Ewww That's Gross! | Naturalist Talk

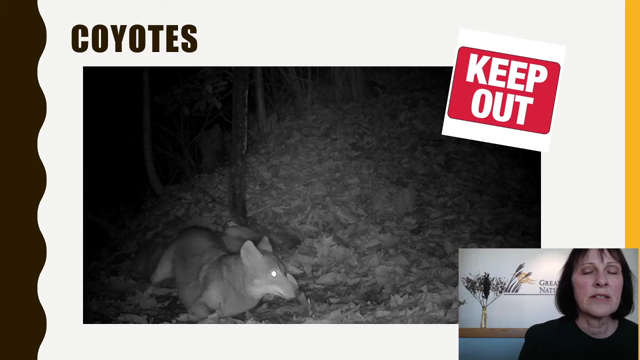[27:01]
But what coyotes are known for is to urinate to mark their territory, and they will also use their scat or their feces in more heavily used areas, kind of a keep out sign. We see evidence near my home on many occasions. So here is an example of the coyote. An guess of the coyote. .
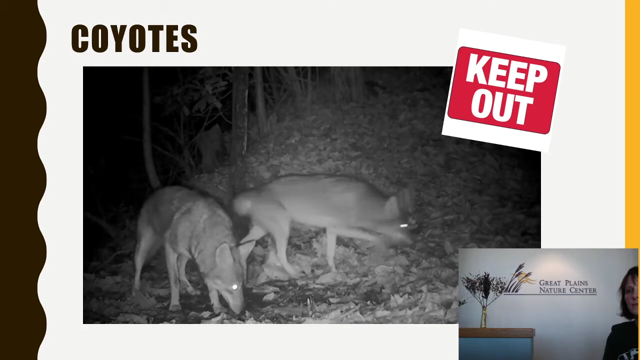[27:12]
And here, I come out for a second time.